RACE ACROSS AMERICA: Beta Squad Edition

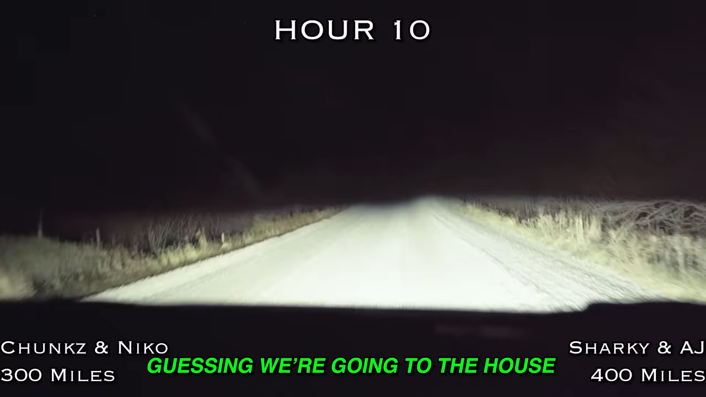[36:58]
Are we in the Area 51 or something? That's mad creepy.